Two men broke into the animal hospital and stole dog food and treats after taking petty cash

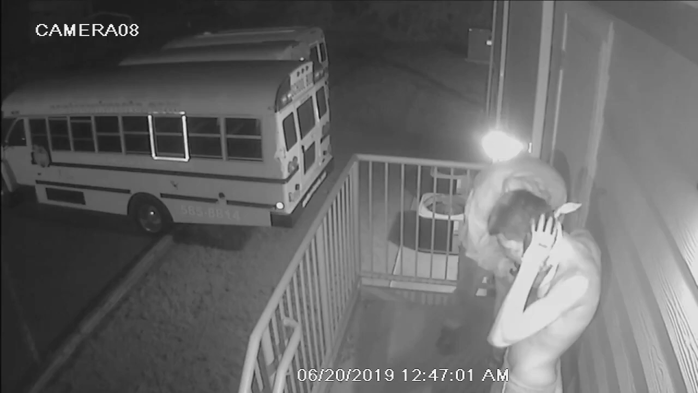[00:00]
And take a look at this video, a Spartanburg Animal Hospital broken into in the middle of the night, and police say these two are the ones who did it. They have on gloves, they hid their faces,
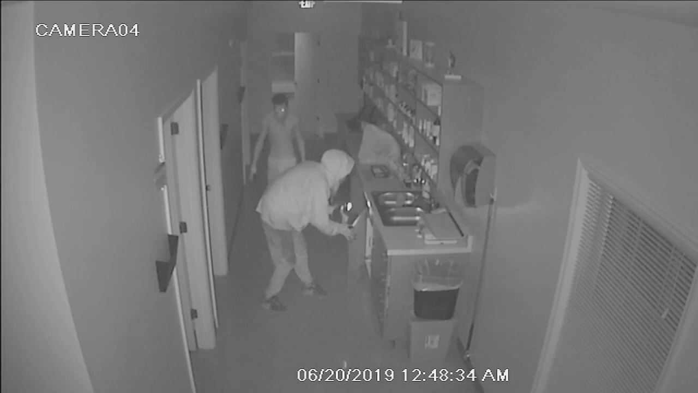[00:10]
and one vet from Pine Street Animal Hospital tells us from this security footage, he believes the suspects could have been former employees because they knew exactly where they were going because they were going after some cash.
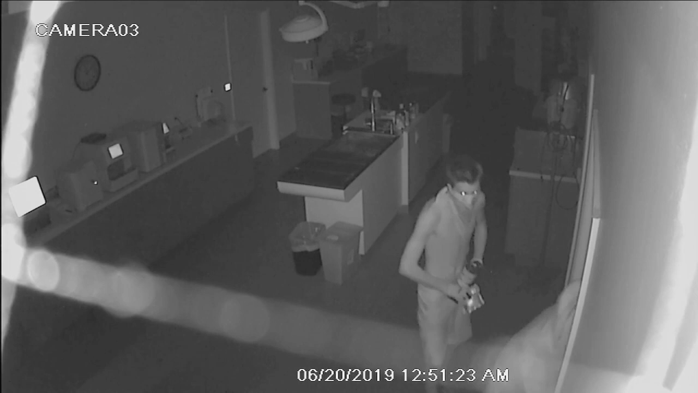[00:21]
Police are still on the lookout, hoping they can track down the suspects before they have a chance to strike again.